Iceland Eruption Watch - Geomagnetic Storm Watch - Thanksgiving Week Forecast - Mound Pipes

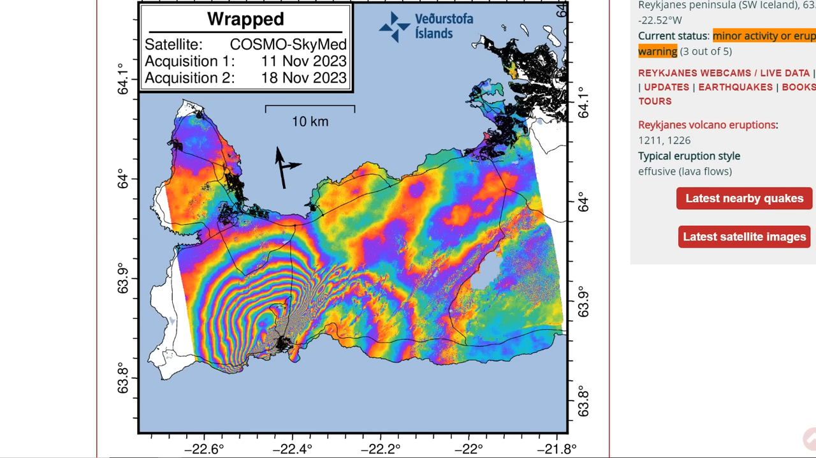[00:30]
We also have a close eye on the Recchianus Peninsula with new maps showing where the ground is going up and going down.
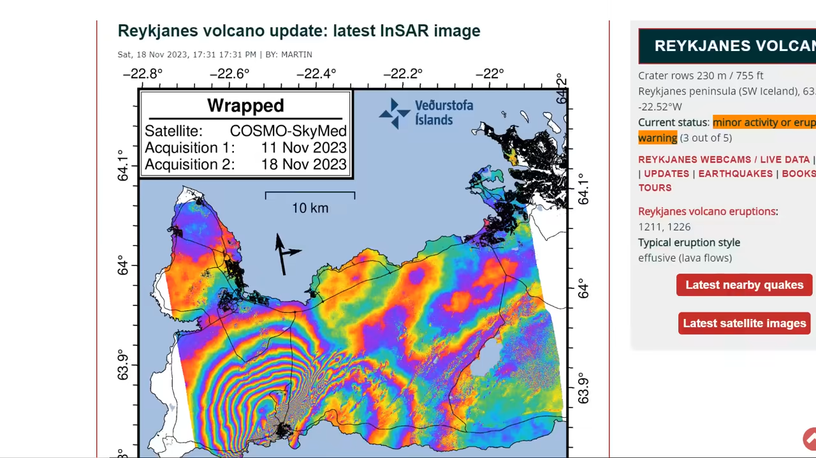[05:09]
The latest INSAR image showing the area where that lava is. It's right, see these two bullseye areas? This is where that dike is, where all the magma is currently sitting. And Grindavik is in the center of it, unfortunately.
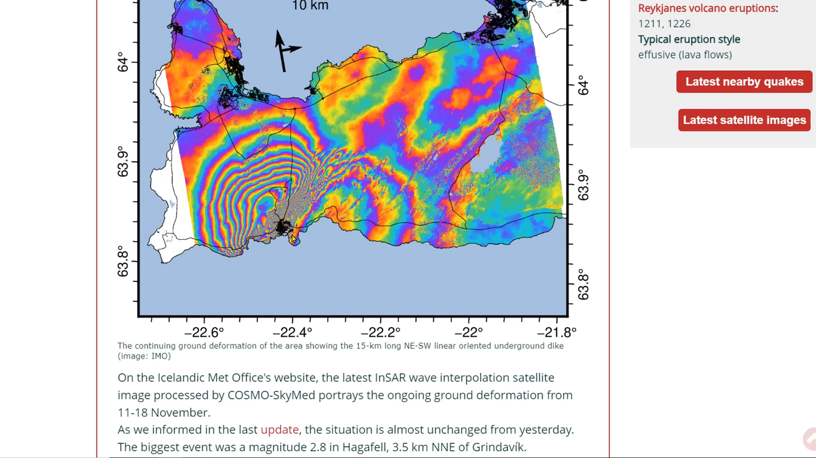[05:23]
As we informed in the last update here, the situation is almost unchanged from yesterday. The biggest event was a magnitude 2.8 in Hagenfell, 3.5 kilometers north-northeast.
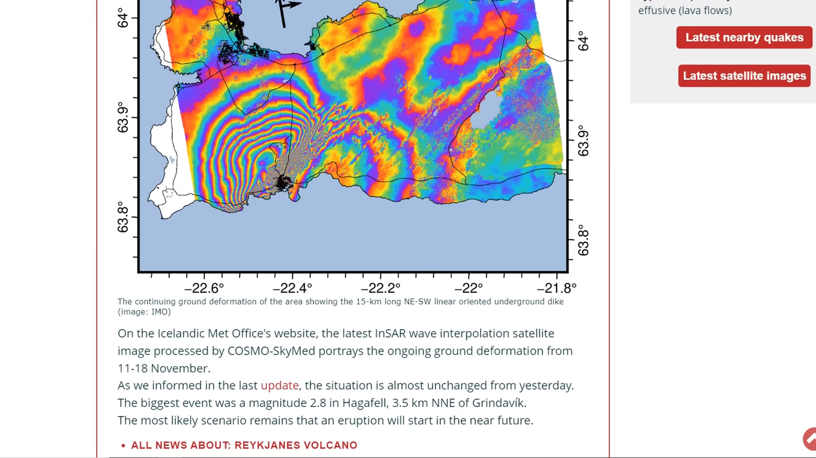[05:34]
Grindavik, right around here. The most likely scenario remains that an eruption will start any time in the near future.